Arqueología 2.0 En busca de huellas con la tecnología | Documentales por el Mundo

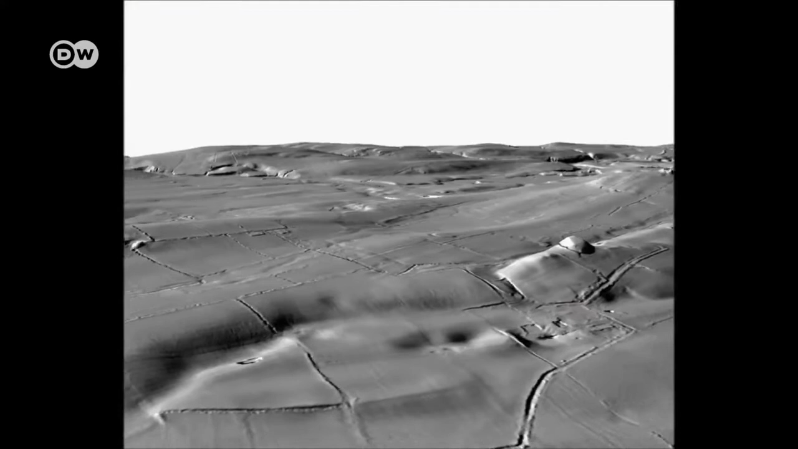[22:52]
Lo especial de los datos obtenidos de este modo es que con la ayuda del método se pueden desaparecer árboles y arbustos. Desde el aire, principalmente desde aviones,
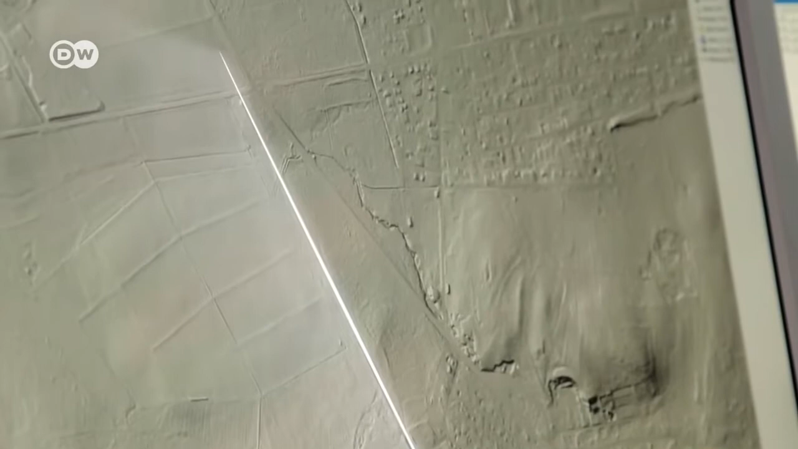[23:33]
En la imagen puede reconocerse el curso del IMEX romano, es decir, el límite entre el área ocupada por Roma y el área no ocupada. En este punto puede verse muy claramente. Y aquí, tal vez la atalaya.